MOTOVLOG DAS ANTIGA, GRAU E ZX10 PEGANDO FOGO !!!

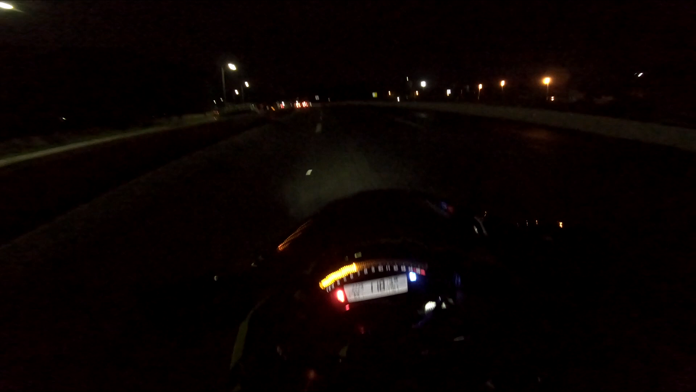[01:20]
Caceta, viu? Só que eu achei que agora não ia ter trânsito nenhum aqui, mano.
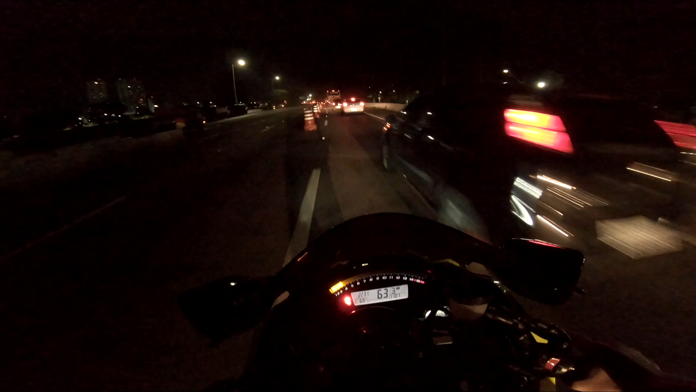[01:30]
Vixe, tá perigoso andar aqui. Essa pista tá... Ota, o farol alto queimou ainda pra me ajudar. Fila da puta.
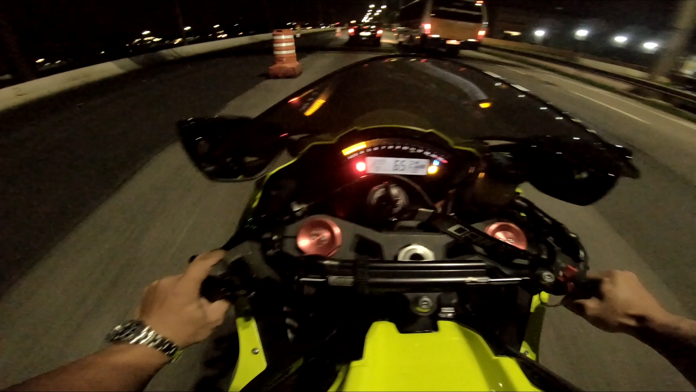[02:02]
O farol alto queimou ou saiu o plug ali? A relargada do MotoGP, moleque, vai! É, eu ia pra pista da esquerda, mas não sei como tá o asfalto aqui, se ele tá alto. Aí se tá alto e você sobe de uma vez, você se fode. Eu tô com viseira preta no capacete, eu não tô enxergando muito não.
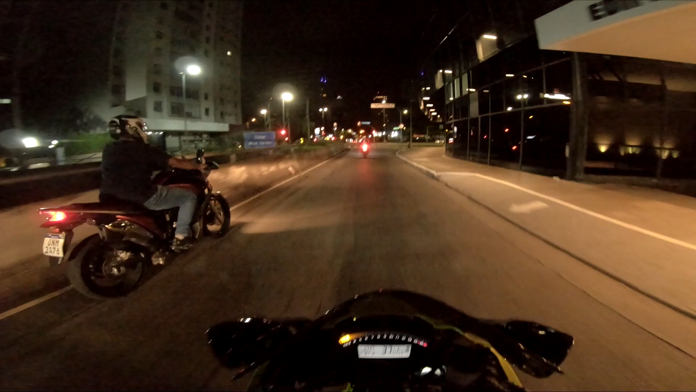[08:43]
Os caras já vai mandar uns graus.
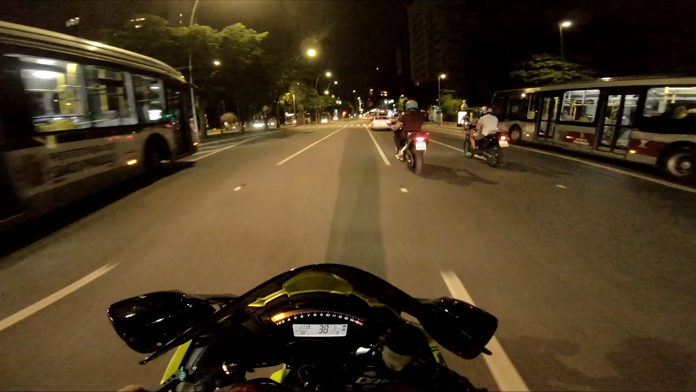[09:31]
Legal dessa vez não. Os caras tá vindo devagarzinho. Me emocionei. Tem hora que eu acerto uns graus da hora, mano. Mas tem hora que o bagulho não vai, tio.